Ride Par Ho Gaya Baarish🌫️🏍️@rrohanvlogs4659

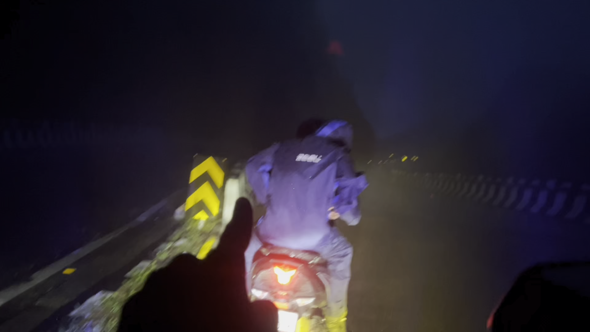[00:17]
और हमने भी रेनकोट वगैरह पहन चुके हैं और मस्त आ जाएगा भाई इस लाइट का कमाल।